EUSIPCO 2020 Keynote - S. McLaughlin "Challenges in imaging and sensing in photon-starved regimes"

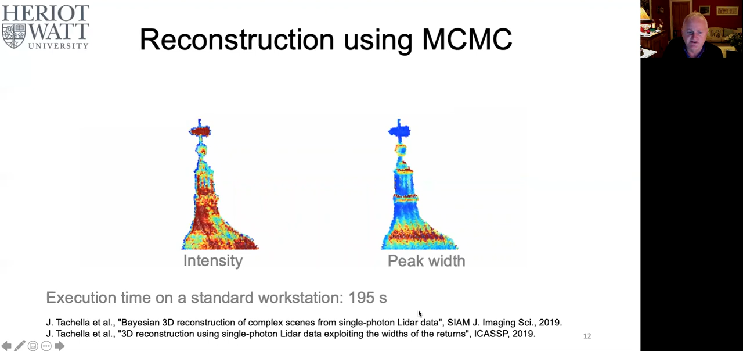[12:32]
But the thing that's more important here, rallying through the details of how we constructed the MCMC approach is the execution time on the standard workstation is only over 195 seconds. It is very far from real time. So the question for us is, okay, how do we actually move towards some sort of real time?
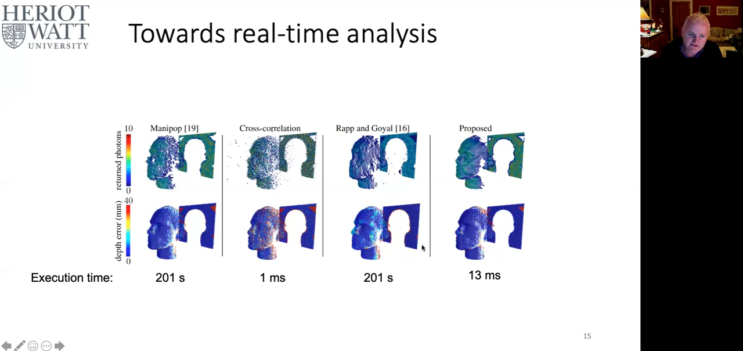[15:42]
And if you look carefully, you'll see it's also got probably the best quality. Similar, certainly in terms of the intensity, better than all the other methods, and very similar to wrap and dials, probably slightly better, but certainly one of the fastest. So I didn't go about designing the algorithm as well.
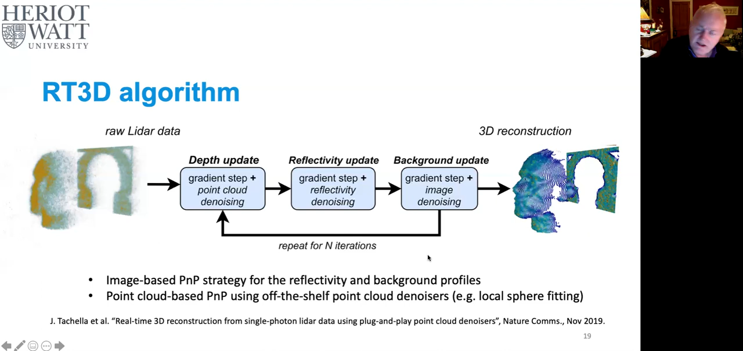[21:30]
And the point cloud denoising is essentially off-the-shelf point cloud denoising. And you saw with the mannequin, as we see here, we can do a 3D view construction, we can think about doing a frame. So how does it actually be when we think about real-time? So let's look at, here we've got a situation where we've got a video operating 50 frames a second. We're using a Princeton LightWave KEDS testable camera, which is 32 to 32 pixels. It has multiple, we can deal with multiple surfaces per pixel. We have a bi-static system, so our transmitter, our laser, is not aligned directly with the receiver.
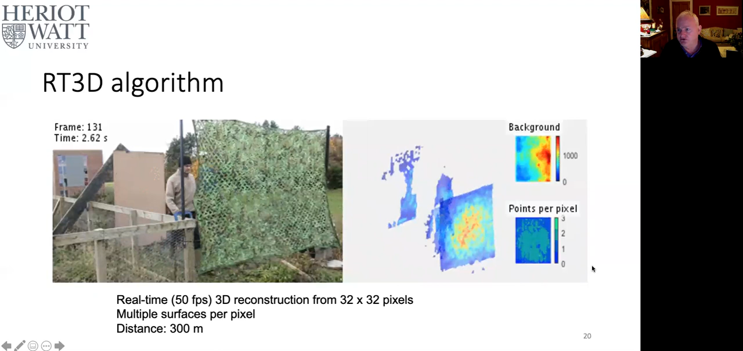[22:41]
So suddenly we've been able to demonstrate that for the first time we could use single photo on LiDAR, and you see the number of points per pixel we're dealing with is relatively small, and we can consult things like distance and do real-time video. But of course, that's not the whole story. There's an interesting question that says, how do we deal with robustness?
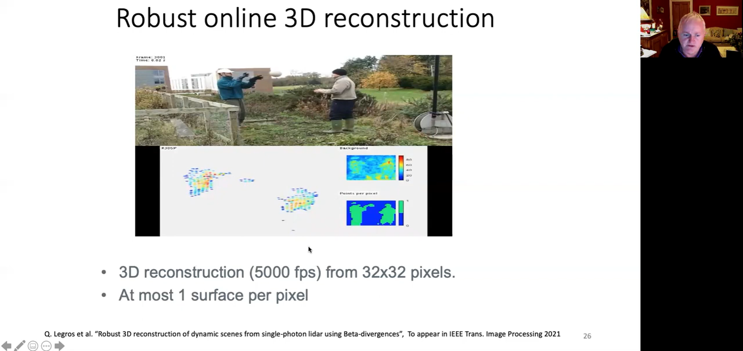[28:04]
We can just let this play again for you. We can see this going real-time. So this demonstrates that we're actually per, we can actually do the real-time we can do between scenes. But remember, I talked about what happens when we want to look at, looking at multiple frames. So let's look at the method. So this is comparing essentially with the, this is the method here on the right, is essentially the method that Julian developed for the real-time. This is essentially a method, which essentially is a maximum likelihood estimate using an intensity threshold. And here we have the method I've just talked about, using the period divergences, and it's going to appear in transactions image processing.
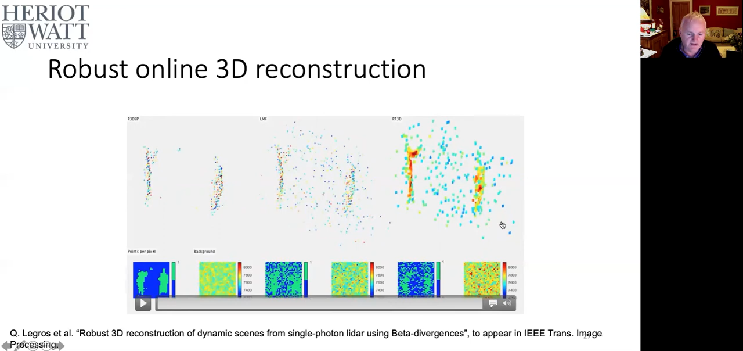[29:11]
It's actually quite difficult to see where it's quite clearly here with the being a divergent because it's much more robust to the background. And clearly, as the signal to background ratio changes, that would have a particular impact on how you would actually operate. So one last thing that comes out of the development of that method of doing it in that way is, of course, we're interested in understanding the uncertainty. I talked about the uncertainty management. We'd also like to understand what's the uncertainty in our estimate. And whilst Julian appears to be doing that sort of Monty Python-esque Ministry of Silly Walks here, running back and forth,
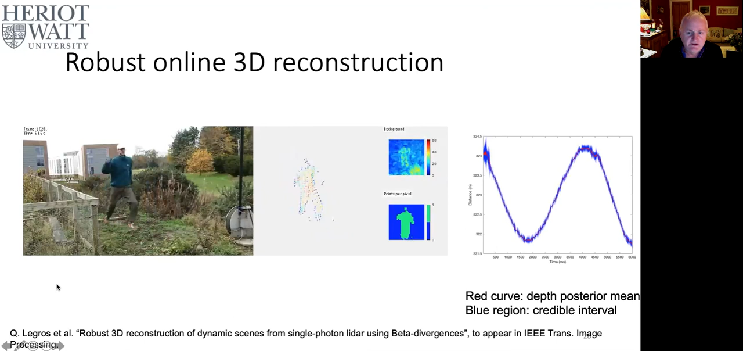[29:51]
what we're really interested in is, okay, how accurately can we quantify the uncertainty we have in the estimate of his position? So if I just show you here, so what we have, this is looking at the pixel 1616, so it looks like one pixel. And it's essentially on the vertical axis, it's the distance you see it goes between just under 322 meters to about 324 meters. The red represents the posterior mean that we get as a byproduct of the algorithm. And you can see that the blue curve represents the plus or minus six sigma.